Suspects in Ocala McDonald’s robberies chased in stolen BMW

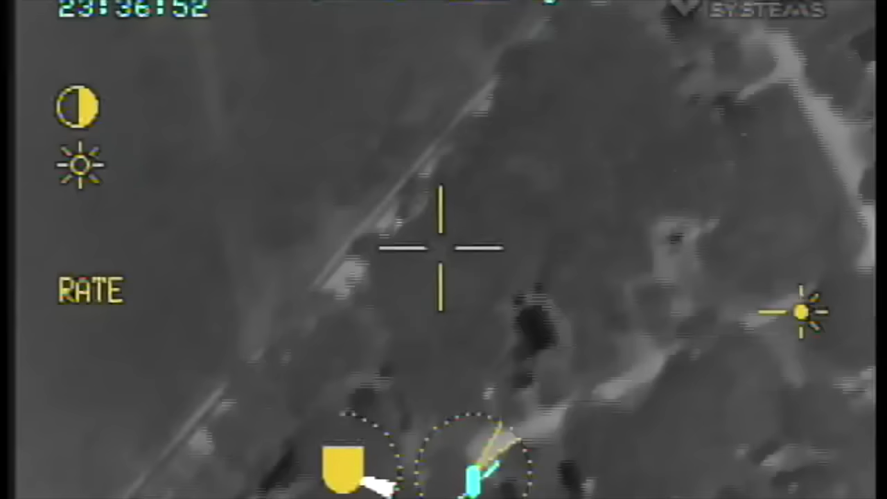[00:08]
Yeah, 10-4. He's a good way behind me, but he's got me. Alright, if he gets sumpter, will you let him take over if you use the sumpter or somebody else gets there?
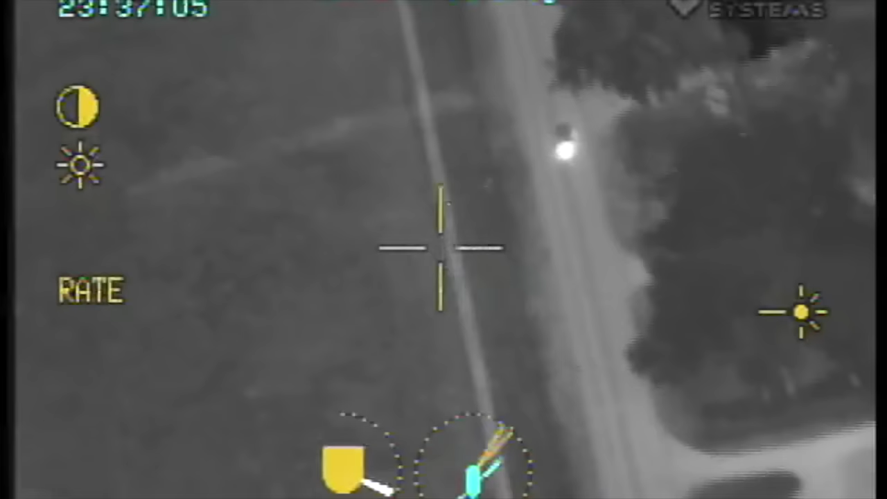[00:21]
If they get it, it's so leery that she can just back off. This is 10-4. This is 10-3-3. Suspect got about 250 yards on me.
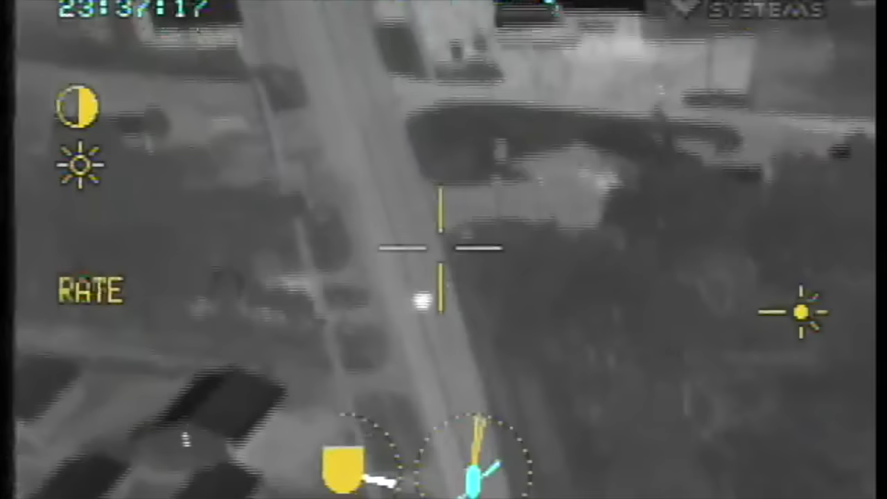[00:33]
I don't have a visual. I'll punch the deputy behind me. Air 1 has a target vehicle.
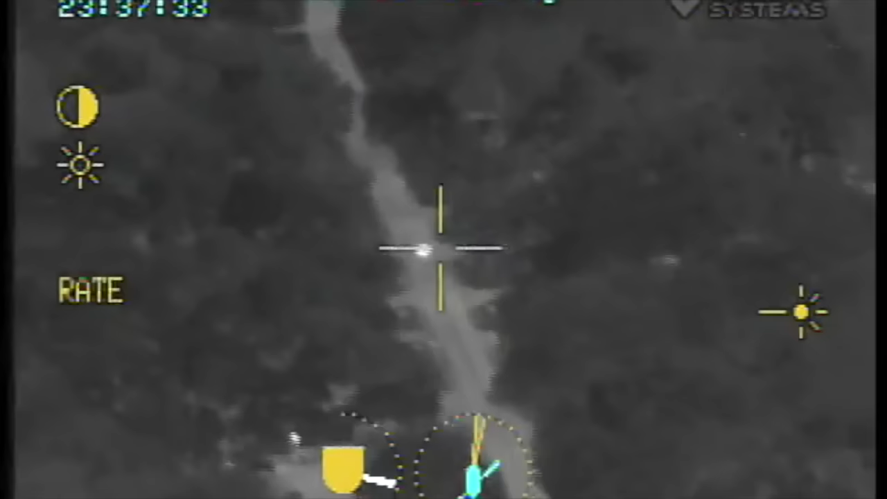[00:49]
Air 1, are you going to call it?
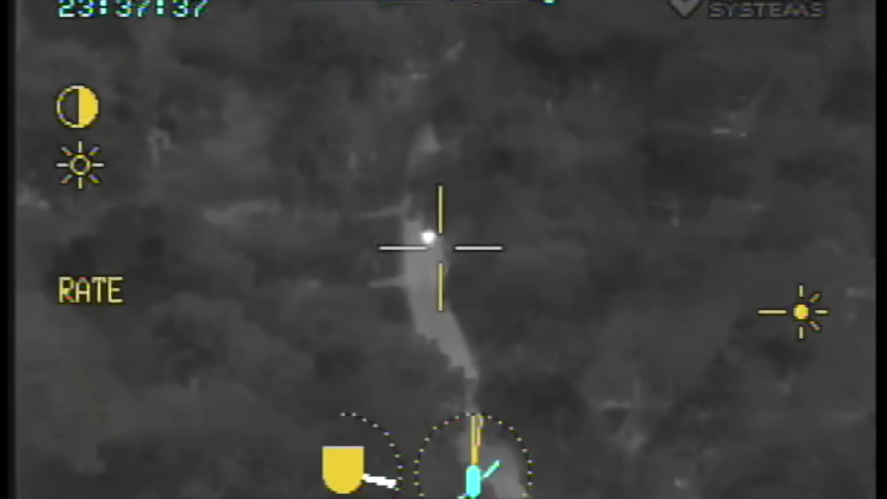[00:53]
Southbound on Brookslide County Road 428-428.
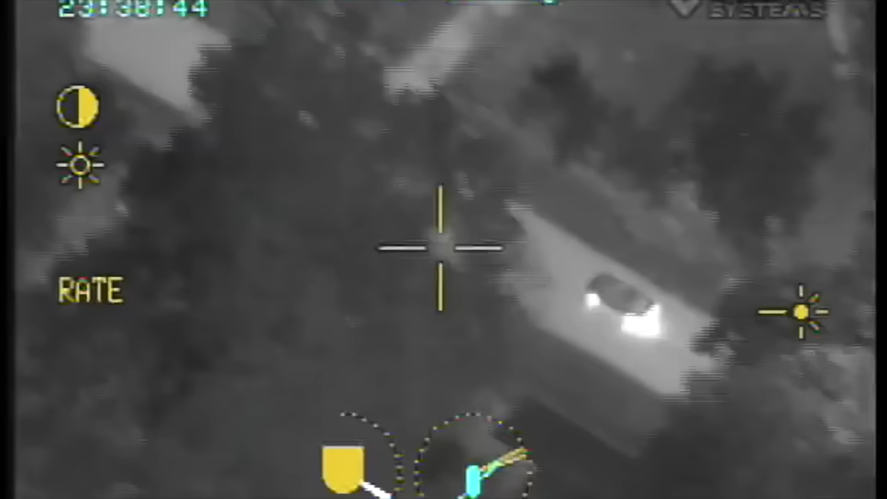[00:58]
Take your first right. Yeah, he's back here in a U-turn.
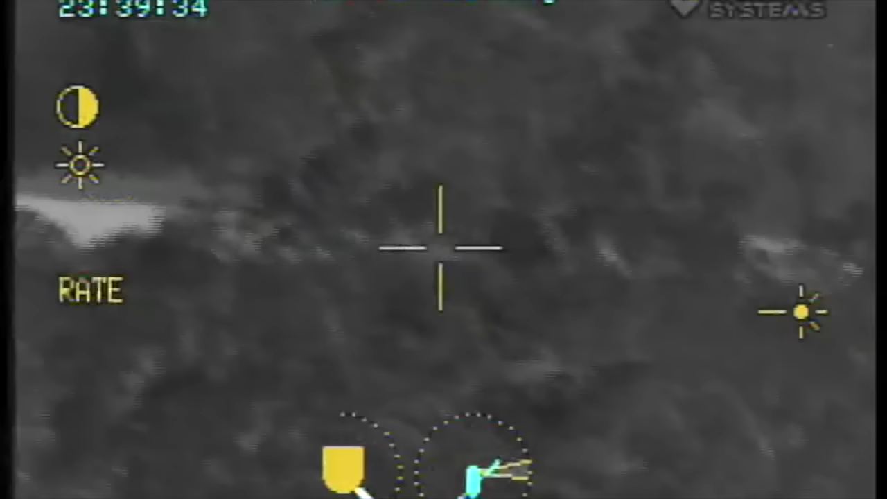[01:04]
He ain't going nowhere. This road loops around. I don't know if you've got a visual on me or not. He's going to come back around and he'll be coming back out to you.
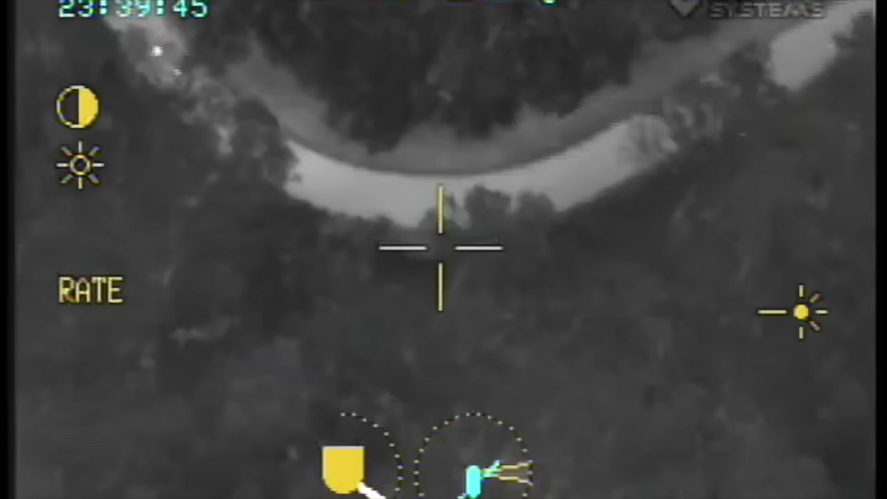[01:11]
If you're by yourself, don't go down to that dead-end area with him. Just hold what you got.
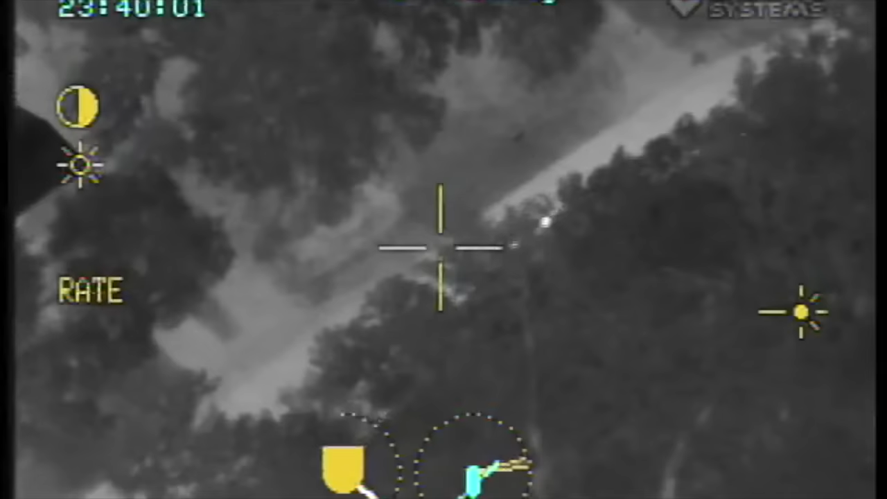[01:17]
Hold what you got. He's coming right back out to you. Alright, hold off. He's pulled off in the grassy area.
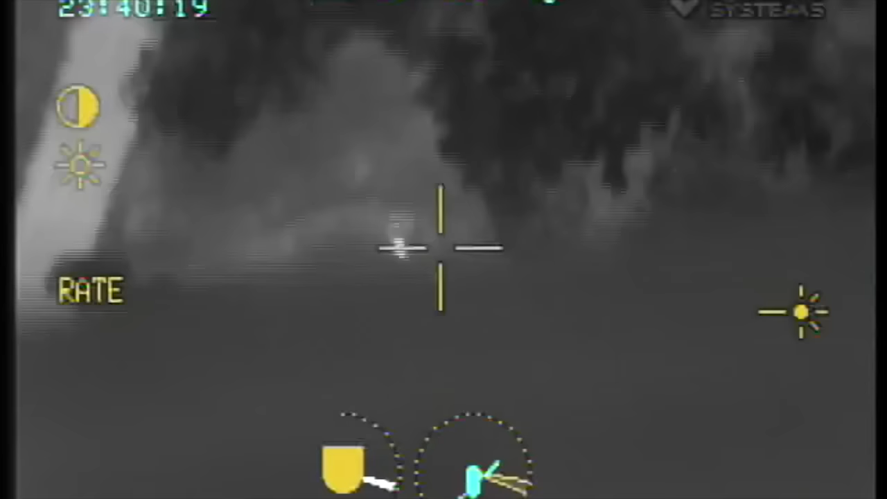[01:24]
Looks like he saw your headlights. He's turning around. Can you get out through there? Not that I can see. He's about to... He might get stuck.
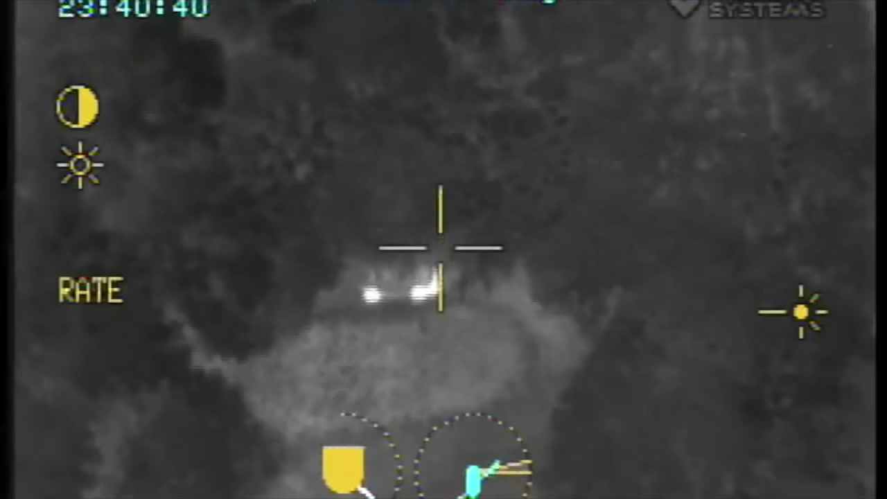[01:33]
Alright, he's back here on this loop on 423. Just blacked out. He had pulled off to the side. I think he's trying to hide.
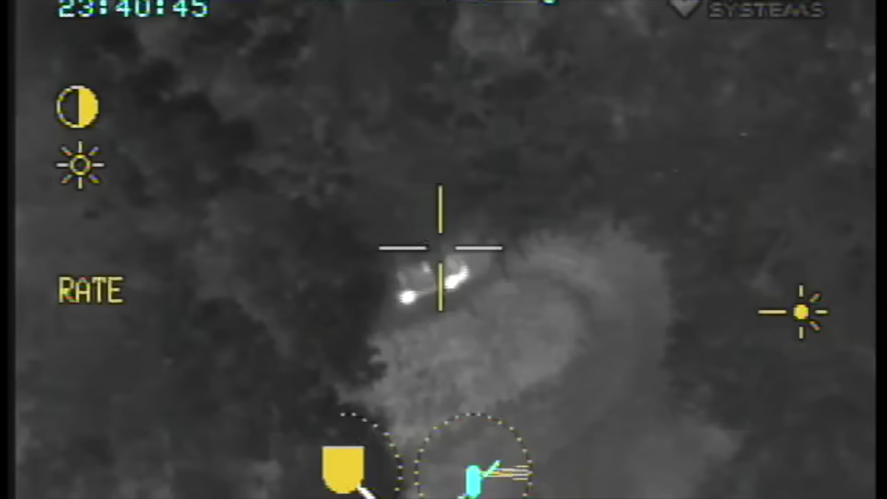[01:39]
Subtract being removed now. Negative. He's blacked out off the side right here. We can't tell if they've bailed on the field yet or not. It really is kind of thick canopy.
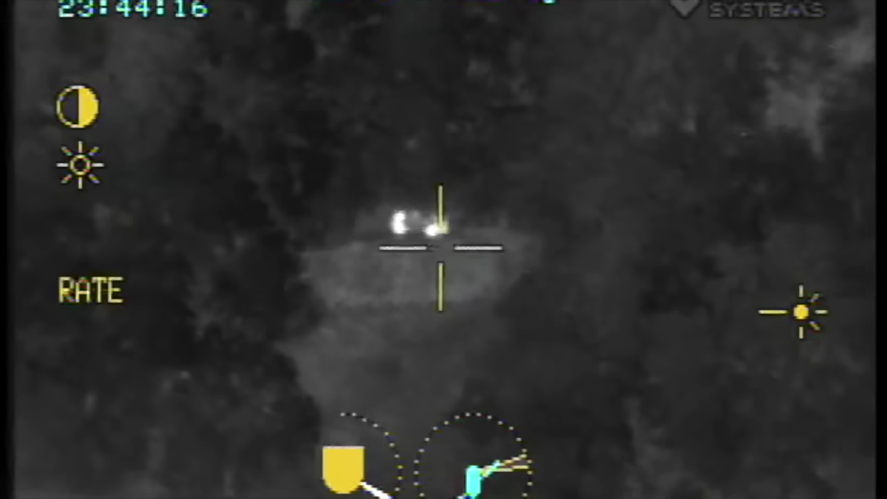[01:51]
Keep coming. You're going to see a cut to the left. Start slowing. Slow, slow, slow.
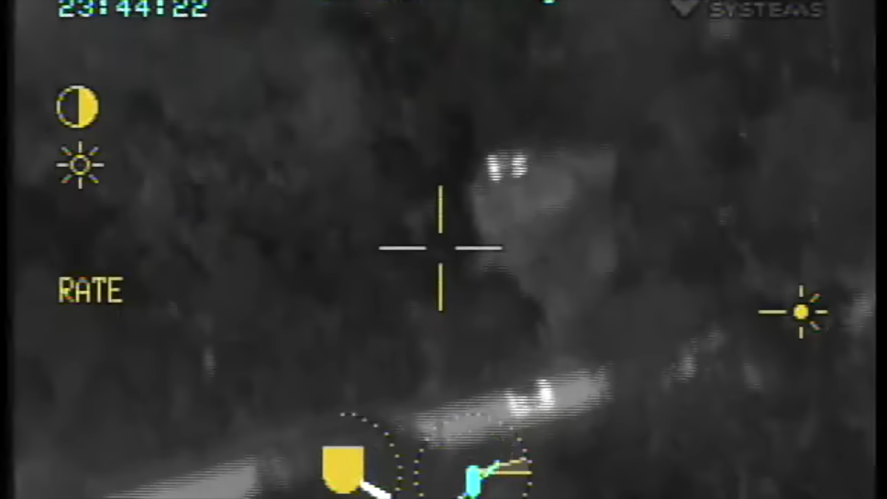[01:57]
Out your left door. Right in there. You're on it. Marion, have the something units come to ours. Alright, we got two on foot running north.
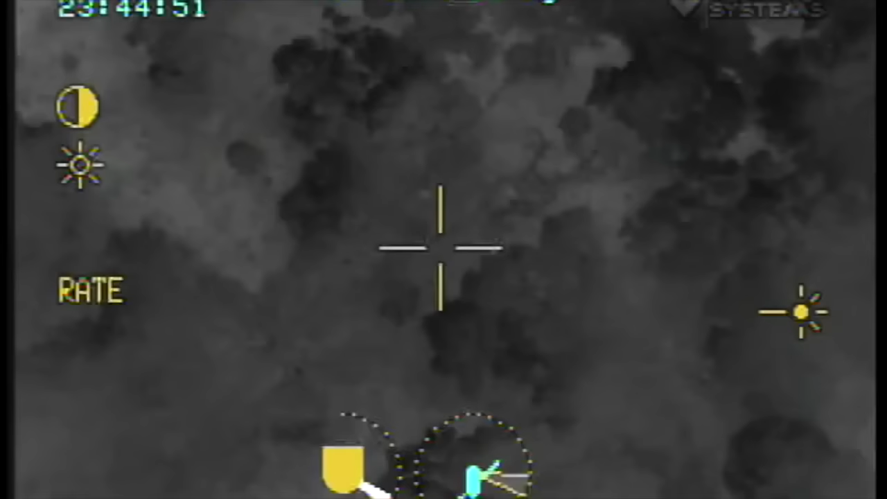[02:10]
Running north through the woods. Correction, three on foot.
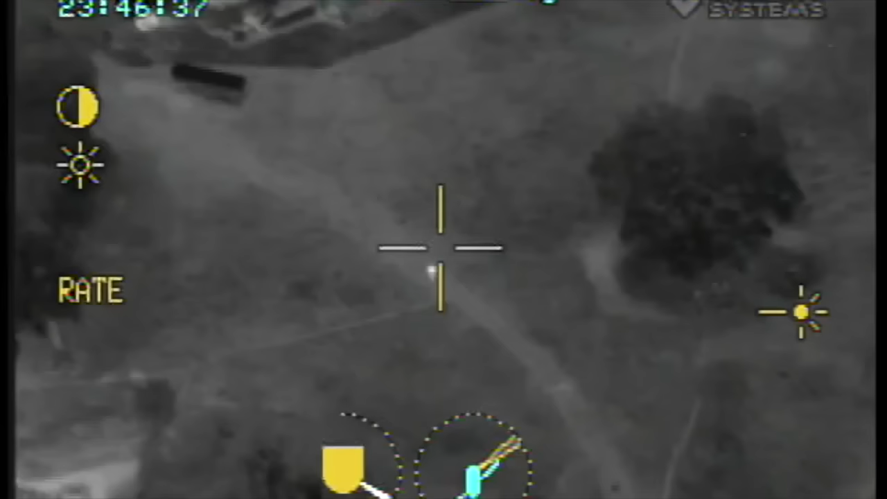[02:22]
2479, are you coming into the area?
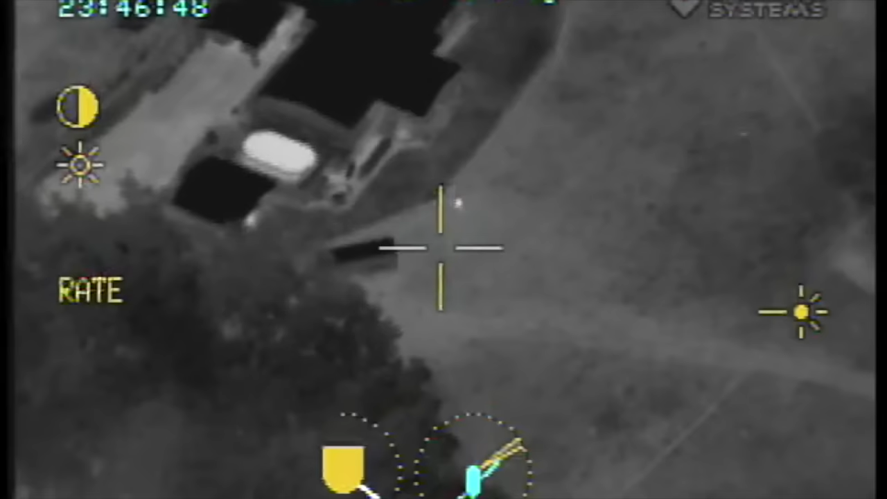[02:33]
I don't know that one. If you can make your way to 428, it's the last road over here to the east.
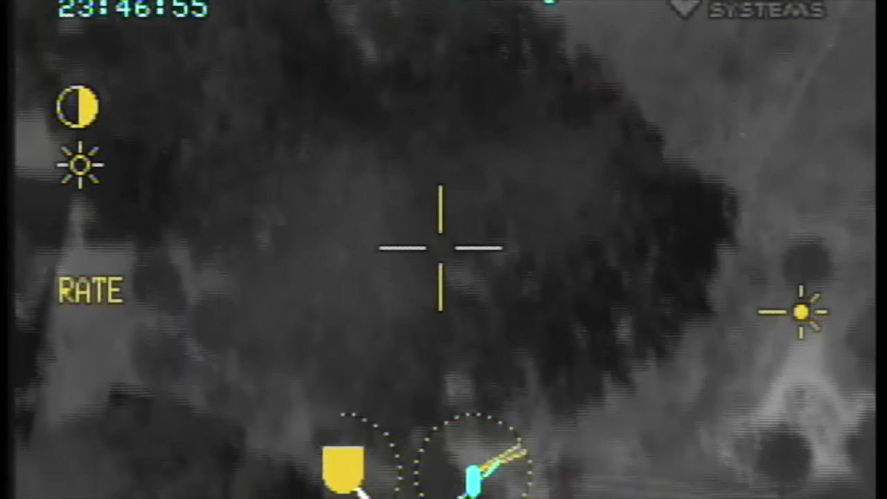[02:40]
We've got a visual on one. And we'll be able to put you not too far from him. He's behind a resident hiding behind a vehicle right now.